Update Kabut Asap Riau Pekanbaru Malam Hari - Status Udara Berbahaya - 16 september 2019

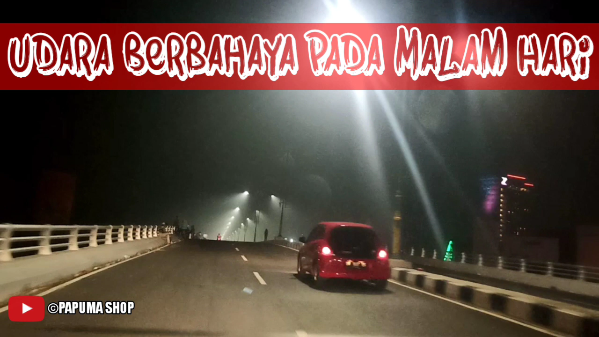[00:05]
Di video kali ini kami pantau dari Mall Transmart, Flyover Simpang Pasar Pagi Arengka dan Flyover Simpang Nangka Arengka.
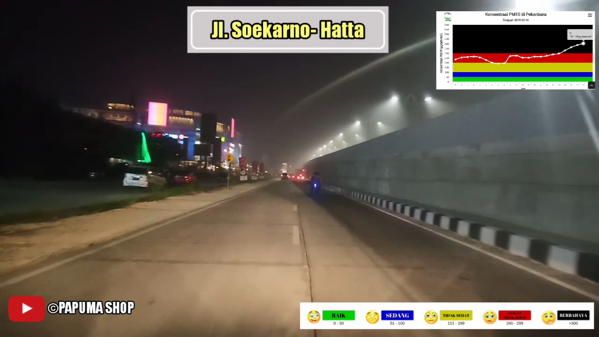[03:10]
Ini adalah Jalan Soekarno-Hatta. Ini dari kamera tidak begitu nampak asapnya, tapi dalam kondisi nyata asapnya sangat tebal sekali dan sangat menusuk baunya kalau kita hirup udara.
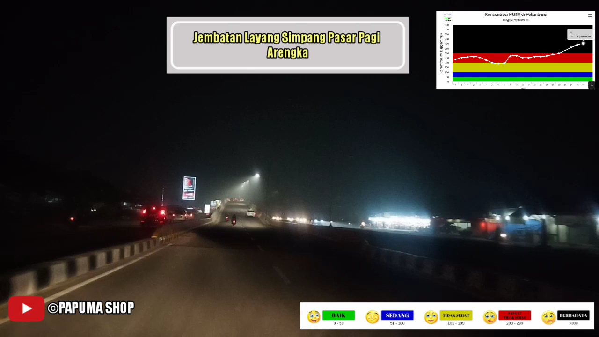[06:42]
lokasi kedua, yaitu flyover Simpang Pasar Pagi Arengka. Flyover ini menuju ke Jalan HR Subrantas atau Panam.